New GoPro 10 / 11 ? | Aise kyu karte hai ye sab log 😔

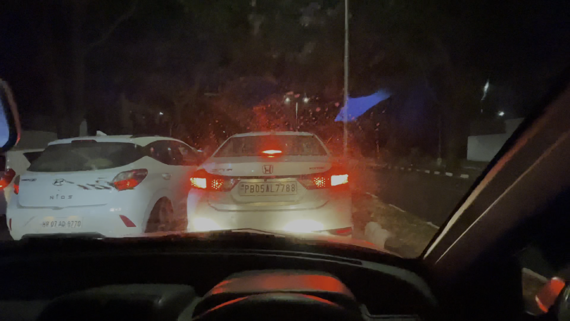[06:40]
है आगे तक ट्राफिक लगा हुआ है क्या करें शाम को ट्राफिक हो जाता है चिंडीगर में